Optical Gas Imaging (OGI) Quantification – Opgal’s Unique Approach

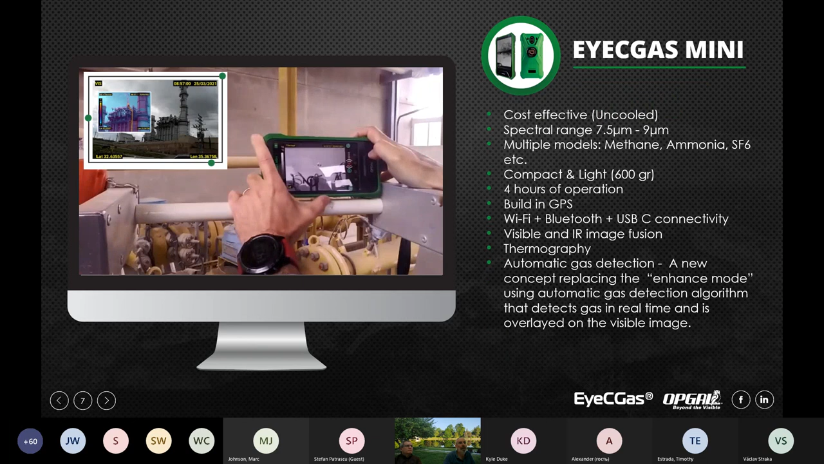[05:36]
so this is our ic gas mini the ic gas mini is our uncooled product uh uncooled uh makes it a lot more cost effective uh but it's got its uh limitations as well this is a methane only camera we also have two versions uh two versions uh for ammonia and sf6 um it's compact it's very light we created uh we replaced the enhanced mode that we have on the ic gas 2.0 with an automatic gas detection mode
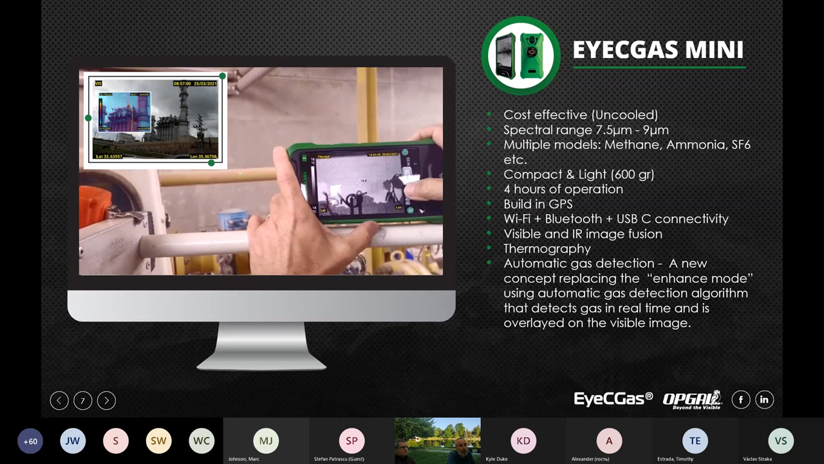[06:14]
which uh colorizes the screen on top of uh visible image so this helps a little bit uh uh with the fact that it's not so sensitive compared to the ic gas 2.0
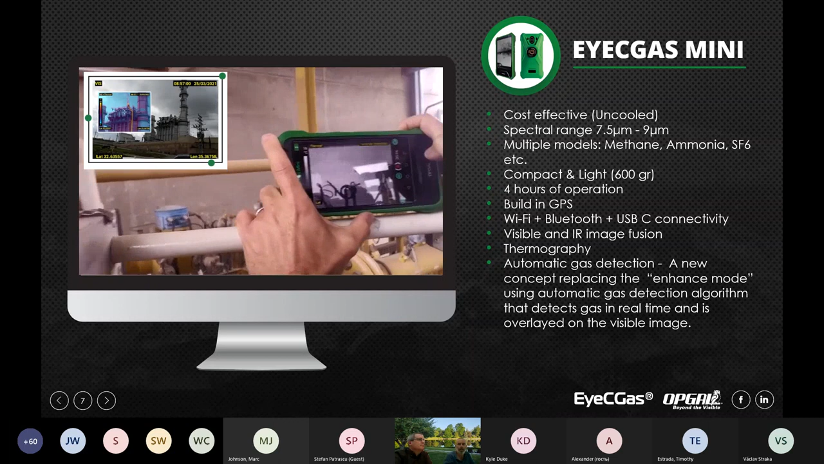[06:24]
so those those are the two technologies uh ogi technology so we have the cooled and the uncooled uh to summarize the uncooled is a long wave camera the sensitivity of it is moderate uh you're able to see medium to large leaks usually from a closer distance and then we have uh the ic gas 2.0 which is the cooled camera
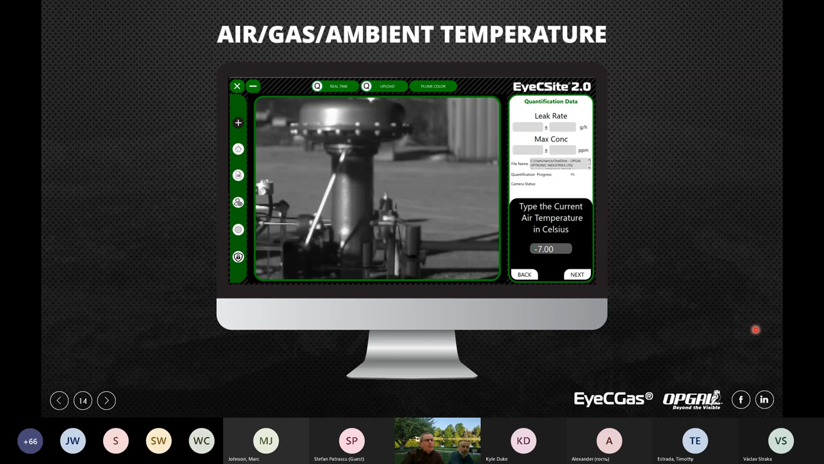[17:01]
minus seven centigrade and what we are doing here we are asking the user to put the air temperature but the software actually optimize the air temperature to fit the data that we see from from the images so how do we get the concentration lengths the cl in
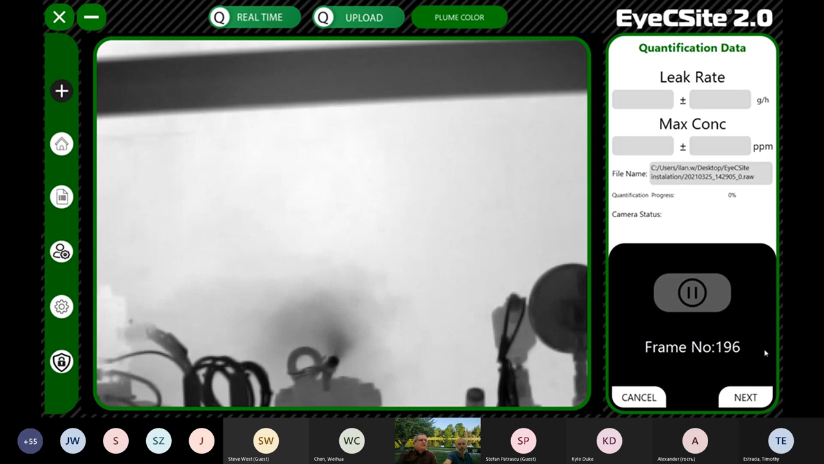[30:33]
it's interrupting here so in case you don't see the plume very well unlike this you put uh the air temperature and you color the plume and this is help you out to position the the